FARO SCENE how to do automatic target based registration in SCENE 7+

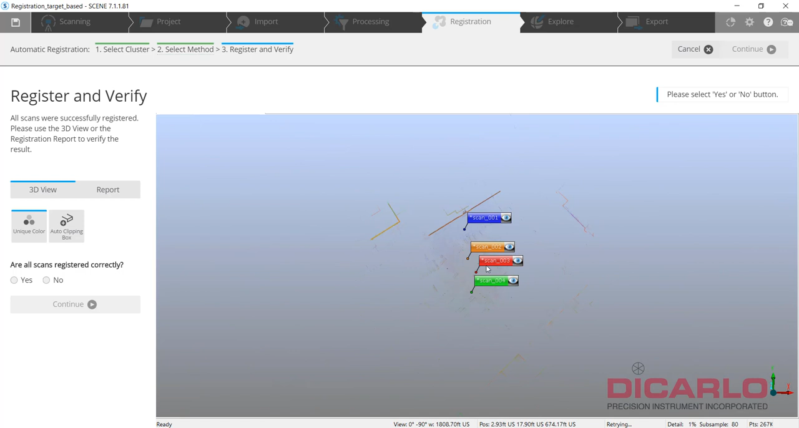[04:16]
view and it looks like if you knew where you went from where to
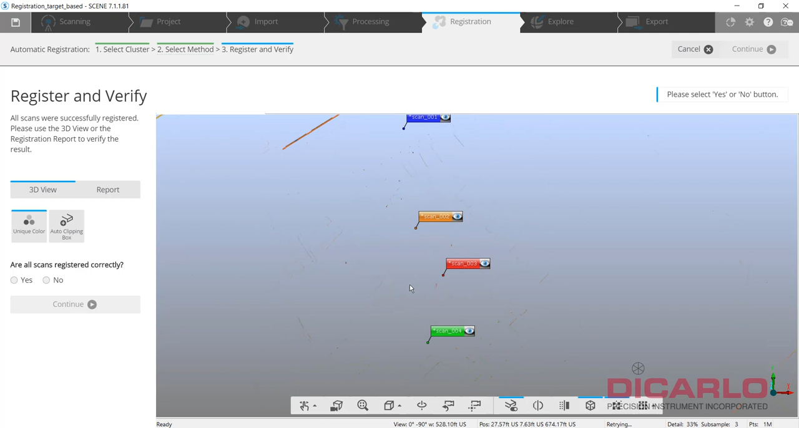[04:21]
where to where this kind of gives you an idea of that it seems to have worked so let's just sign off on it and when you sign off on it in
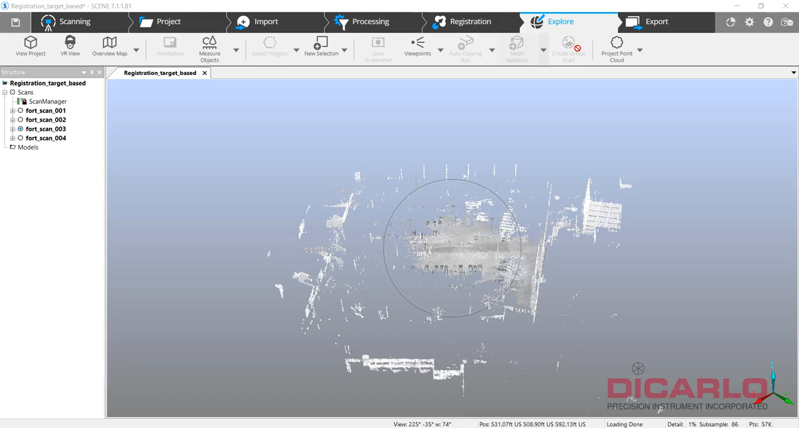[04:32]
the explore tab the software will actually put you or take you into
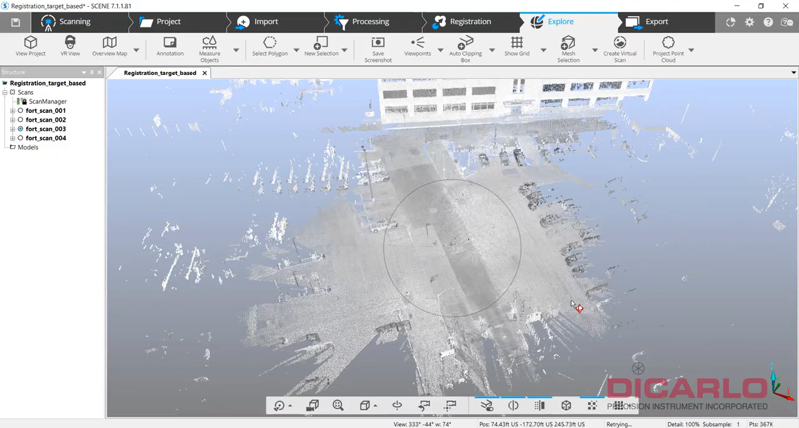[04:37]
the environment that was put together after you hit the processing
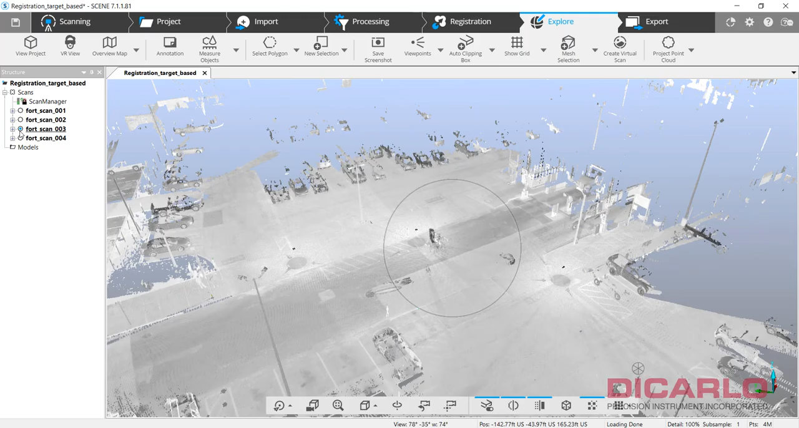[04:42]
what I like to do here is like to go
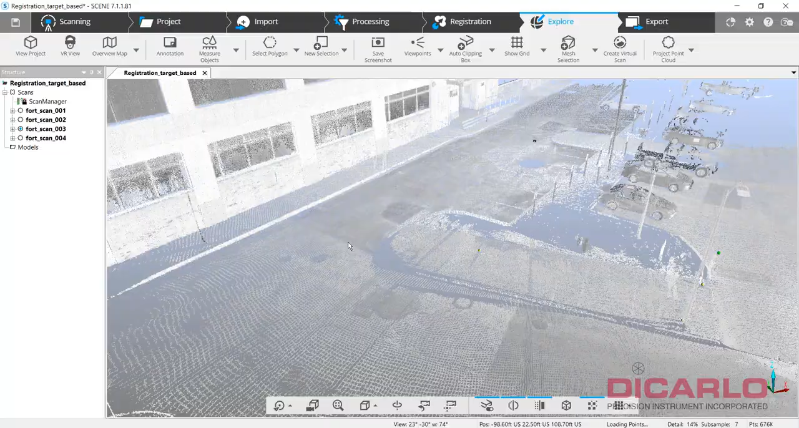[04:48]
in and actually investigate see what the automatic process did so we see
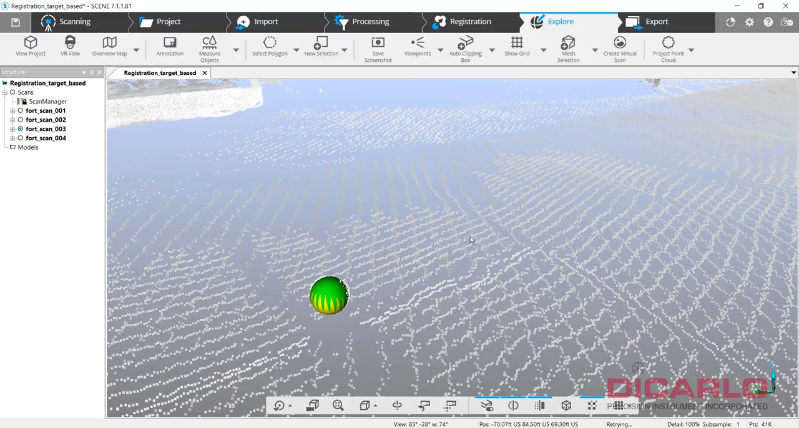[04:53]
a sphere we see somebody's head as a target that was recognized
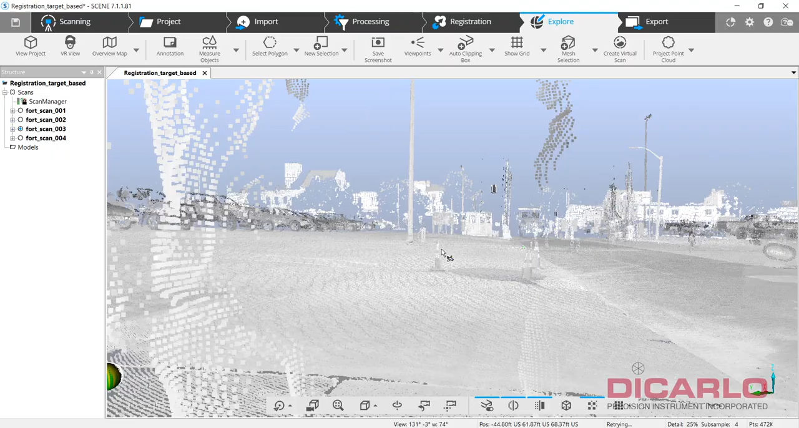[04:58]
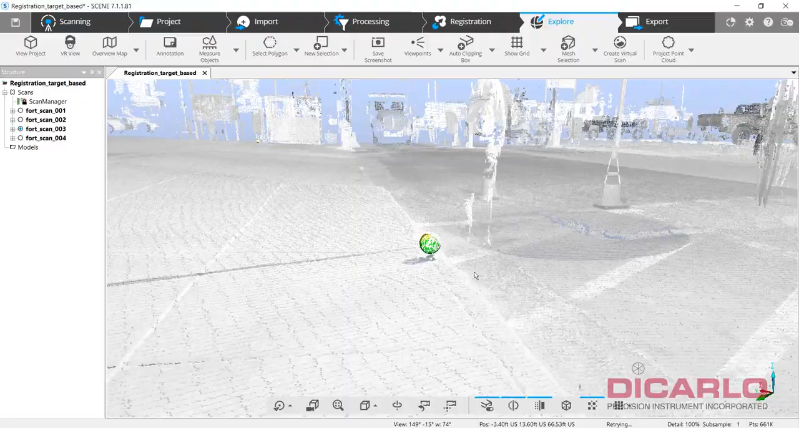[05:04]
let's go to the next location we see this one was recognized properly looks like that was recognized too
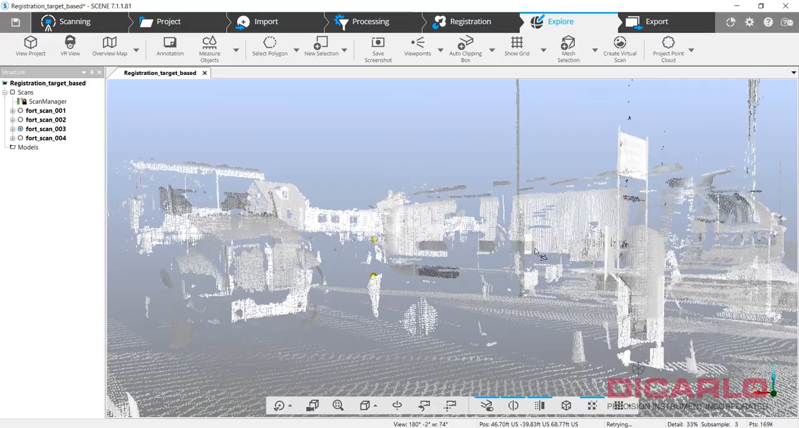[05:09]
oh we see a couple of false positives right here on a person
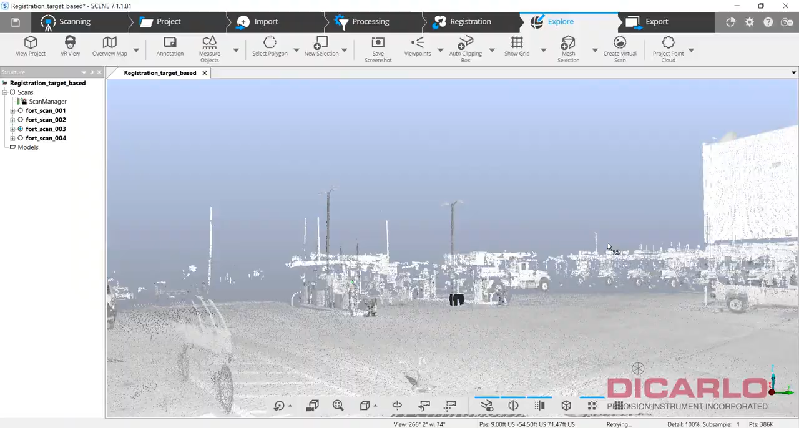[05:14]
once again that is correct
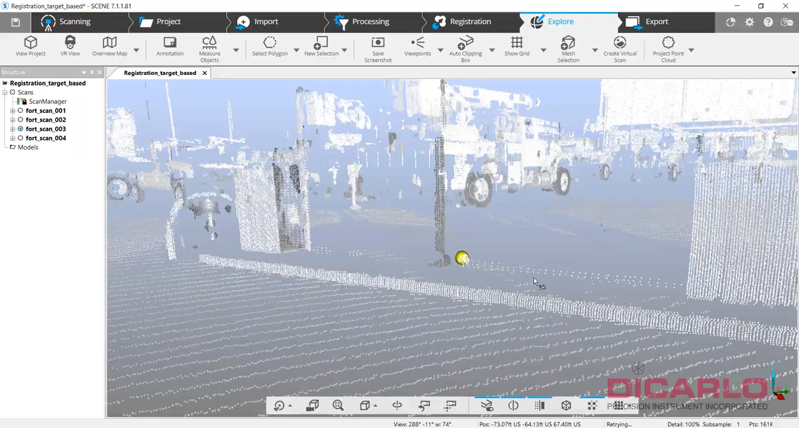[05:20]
this guy's correct I believe oh
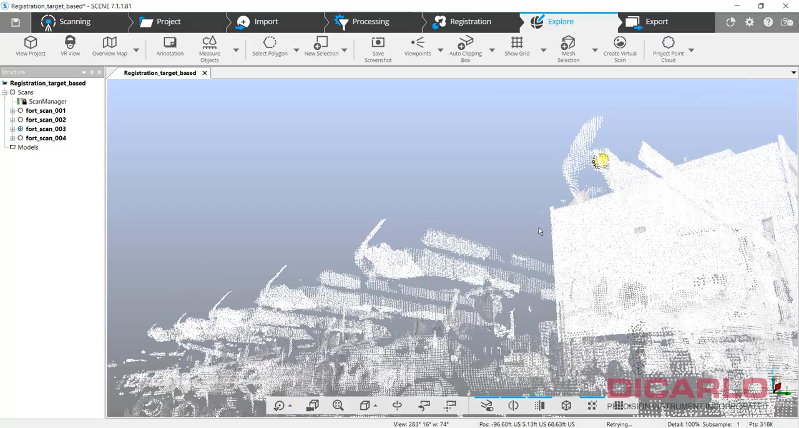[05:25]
yeah see there's a couple false positives over here also needless
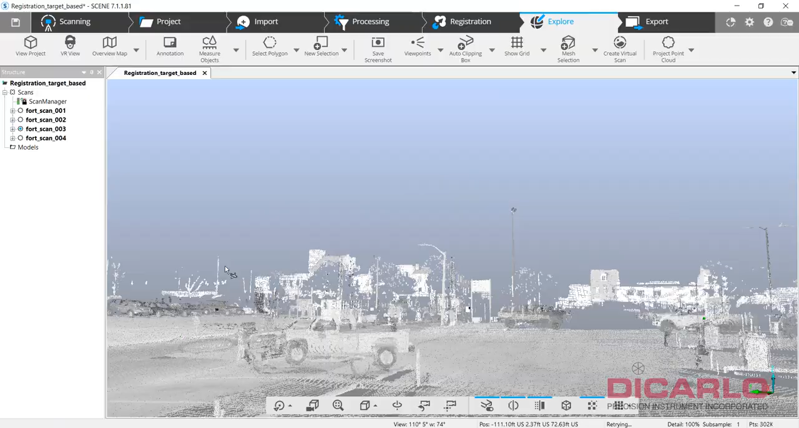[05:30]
to say if you don't care about false positives and actually investigating what's wrong
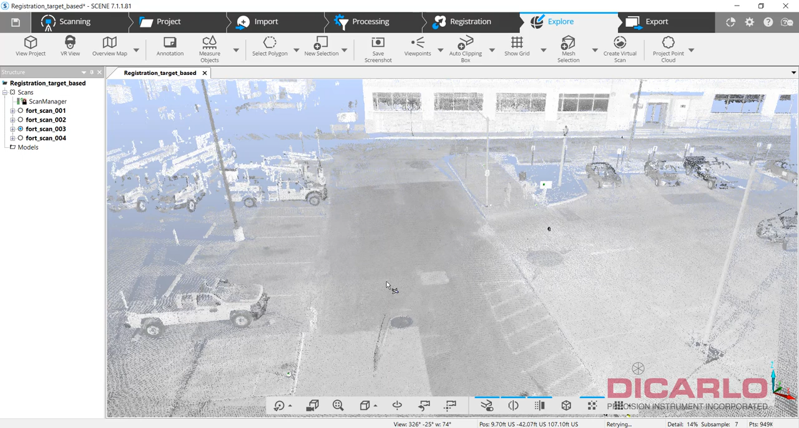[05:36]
you could sign off on it but because of that one weird error I
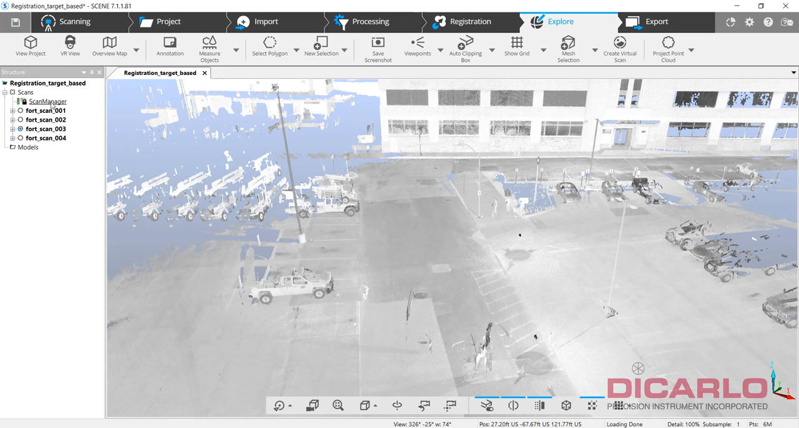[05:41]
want to actually see what might have caused it so if I go and I can right-click the scan manager unlock it I double click it shows me what
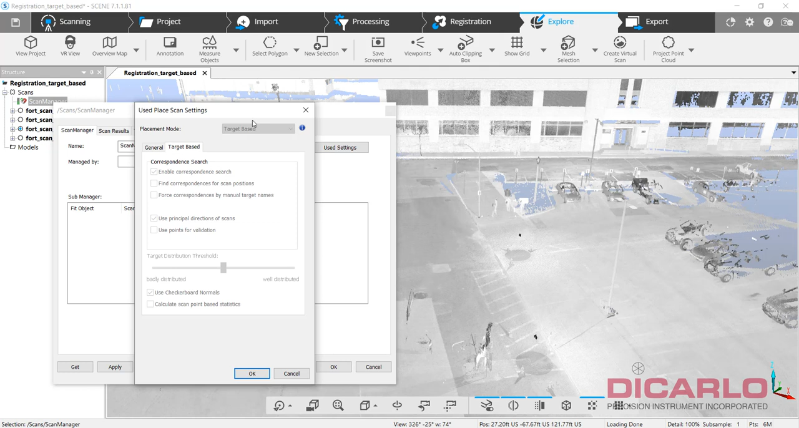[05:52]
kind of settings I actually use which are useless right now but over here I can see that there's a sphere one that caused the
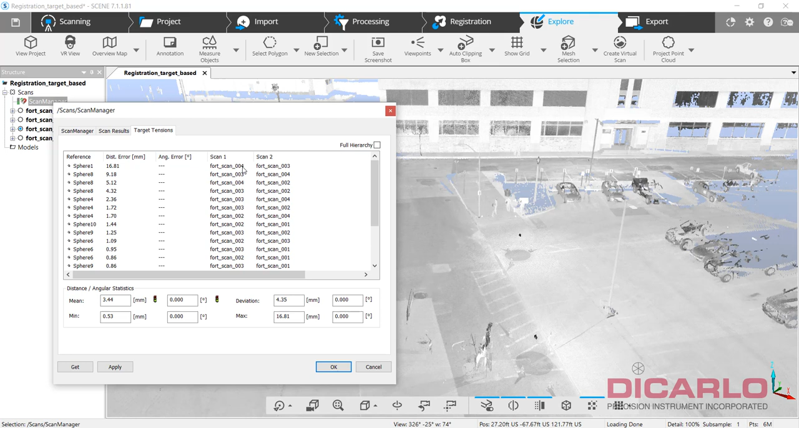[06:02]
problem between scan four and scan three without doing too much work and we can actually go ahead and hit locate and you'll see that the sphere is
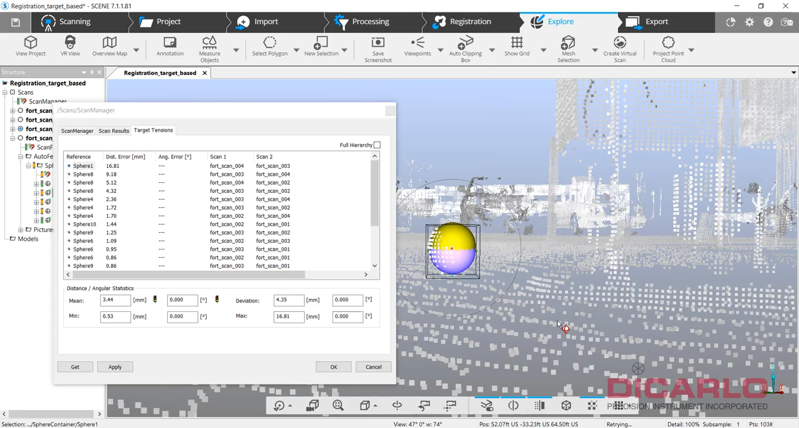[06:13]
recognized here and because we weren't controlling or weren't
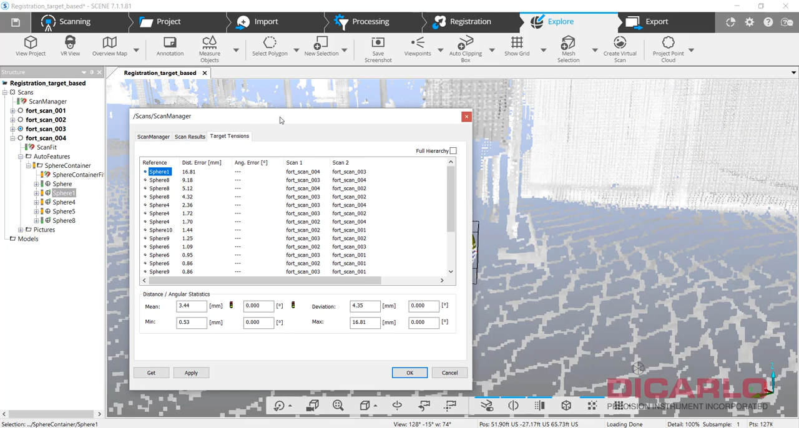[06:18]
typically you're not always keep able to control
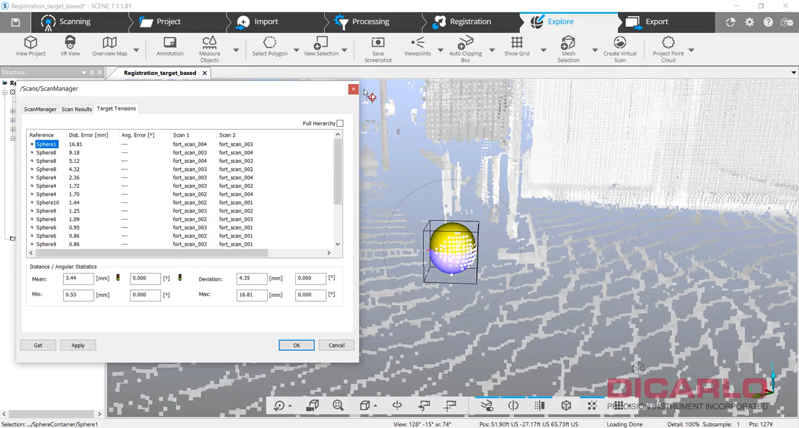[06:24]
the environment of where you put your targets we don't know if somebody walking out that door moved it kicked it did something to it so let's do this let's actually set it as an anti-correspondent what happens then when I hit the apply button is the routine rebalances everything out throwing out that one sphere you notice we went from 16 millimeters being
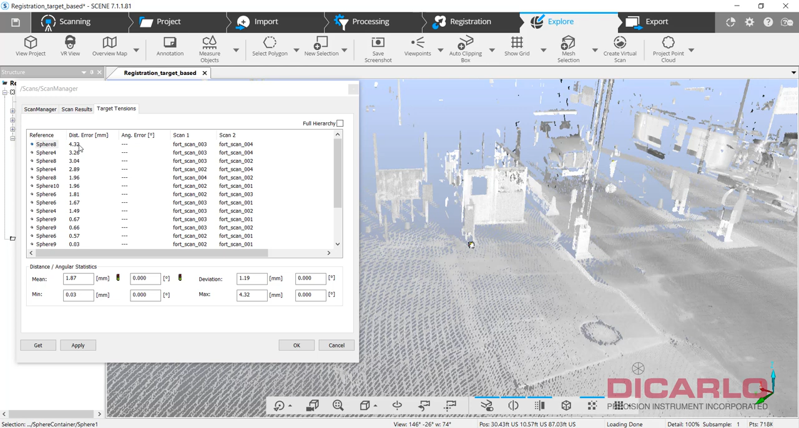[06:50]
the worst where the next one was about nine millimeters to four millimeters which is perfectly acceptable on a scale like this so now I'm happy you can keep on going
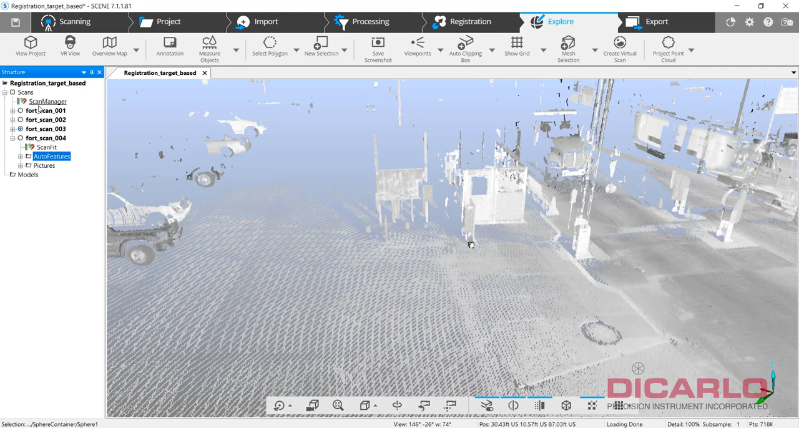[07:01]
if you have multiples you can actually go ahead and remove this and remove this but again with four millimeters this is unnecessary you have to be a little bit careful with removing too many
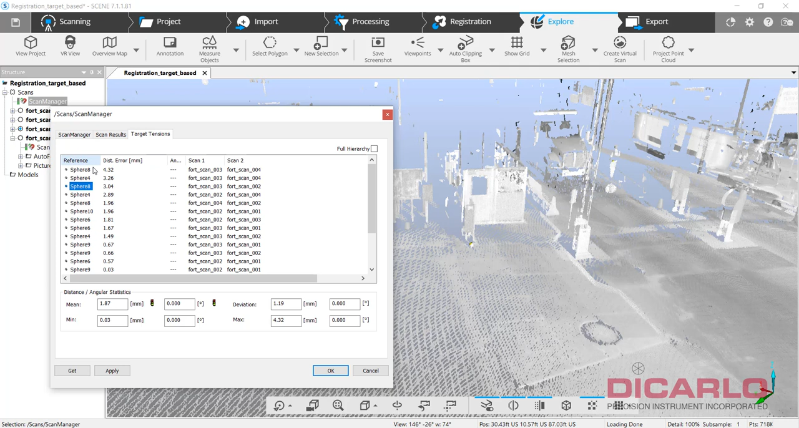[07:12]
because if it's target based registration you can you only have so many targets if you remove all of them eventually the registration will fail and say okay I can do this we
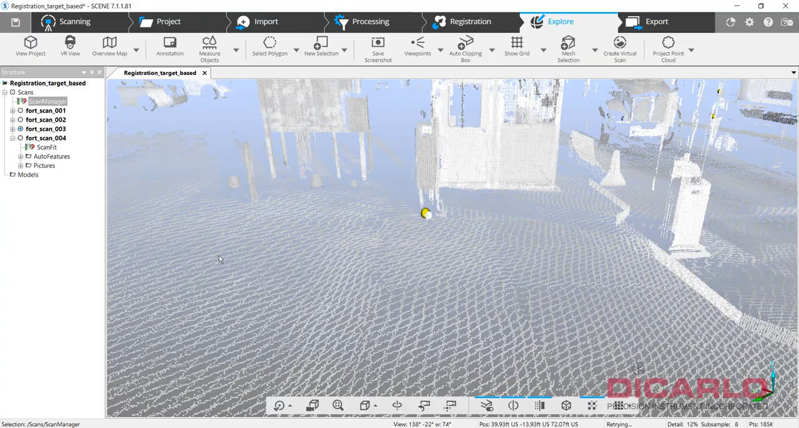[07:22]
haven't fixed this this is still a problem but we
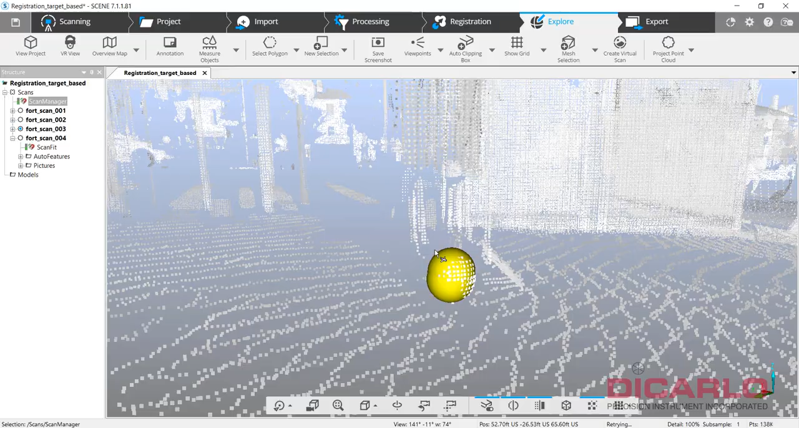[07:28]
don't know what the underlying cause of the problem is so the cause of that problem might have been that
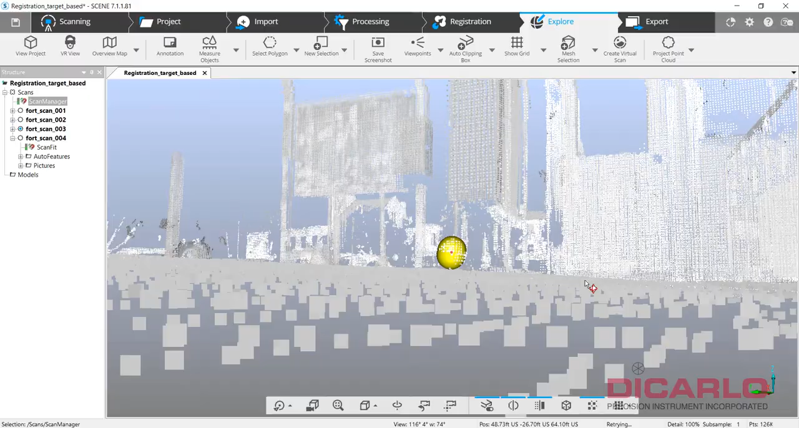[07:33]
somebody actually kicked the sphere or did something to it picked